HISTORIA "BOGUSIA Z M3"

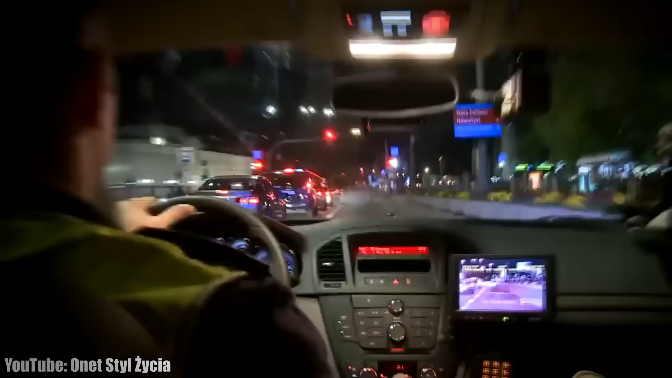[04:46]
Pojazd nie zatrzymał się do kontroli, jedziemy w kierunku centrum.